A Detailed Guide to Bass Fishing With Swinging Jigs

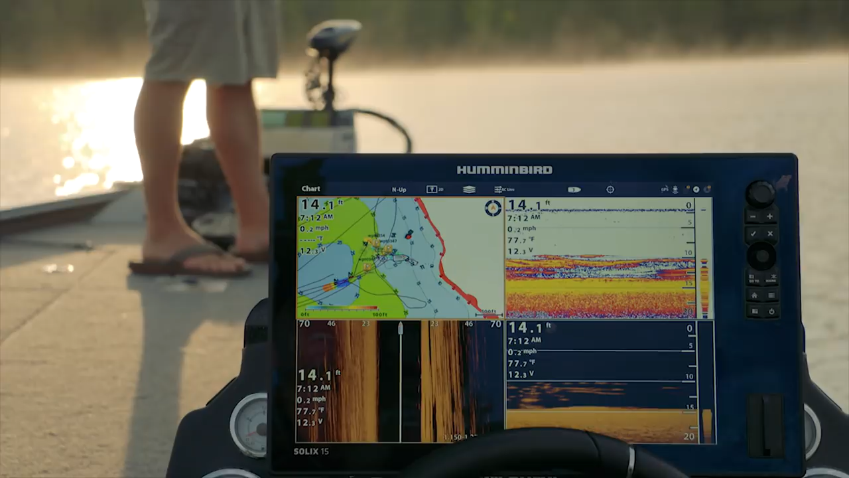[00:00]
On screen: depth 14.1 ft, water 77.7°F, speed 0.2 mph
A lot of anglers have grown pretty accustomed to side imaging at the council unit
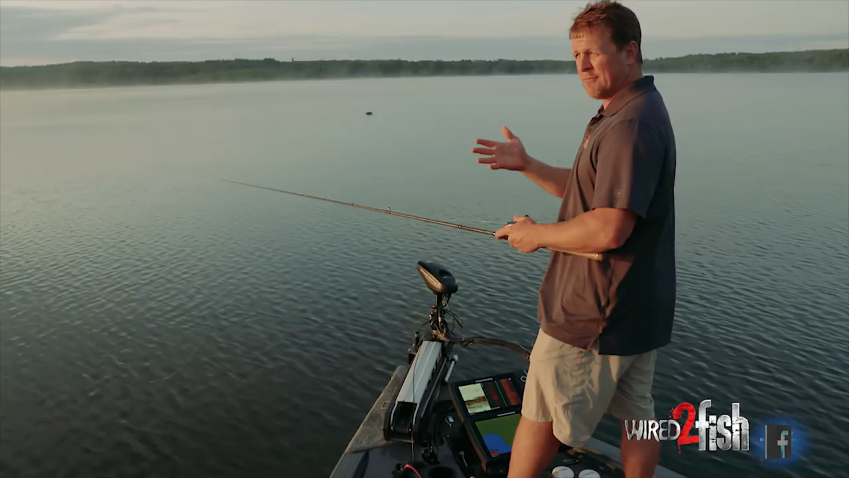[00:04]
when looking at structures to find those hard soft bottom transition areas and one thing that I've been experimenting with quite a bit this year is up on the bow so I actually have the same side imaging transducer a mega imaging transducer that I have on the transom on the bottom of my trolling motor and Minn Kota makes a bracket and what that gives me up front is just a nice clean picture of
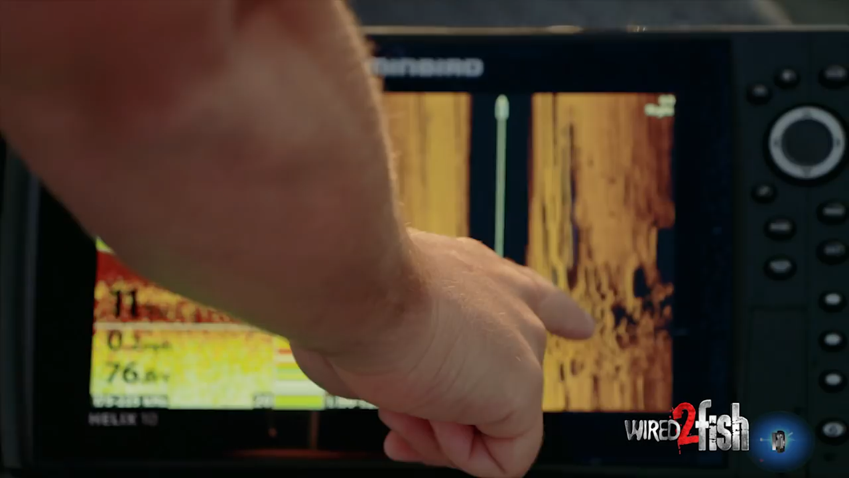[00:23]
hard and soft bottom areas so
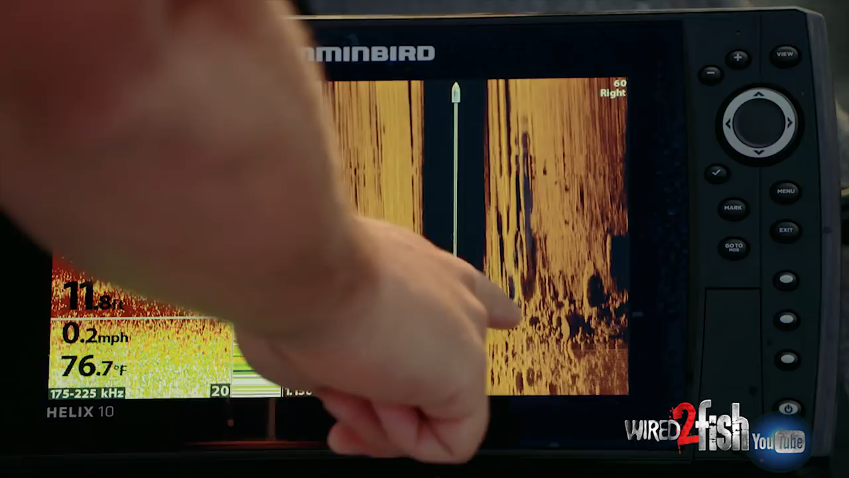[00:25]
On screen: water 76.7°F, speed 0.2 mph
off to my left I'm looking out 60 feet it's soft off to my right I have rock it's starting to
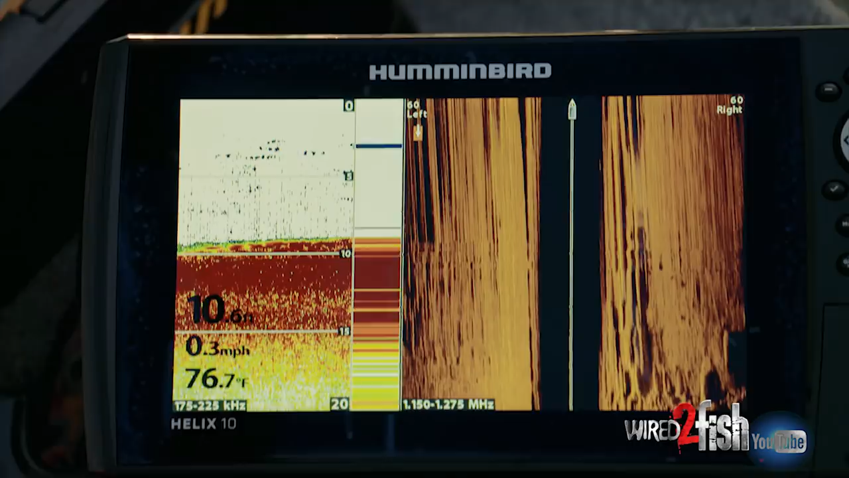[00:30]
On screen: depth 10.6 ft, water 76.7°F, speed 0.3 mph
develop and the big thing to maintain a nice looking rock image there is when you have a little bit of forward momentum and you're keeping that transducer
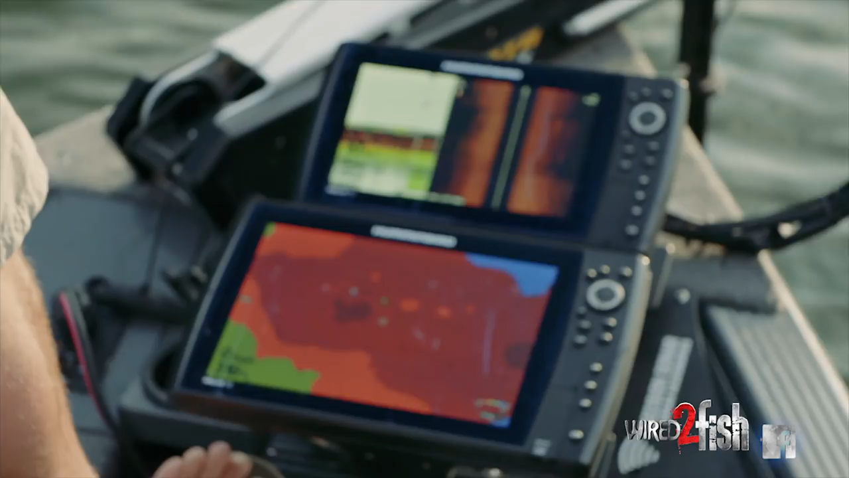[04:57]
the beauty I can look at my side imaging there I definitely have some hard stuff out there I'm feeling it on the cast the bait's really helping tell me what's out there then I'm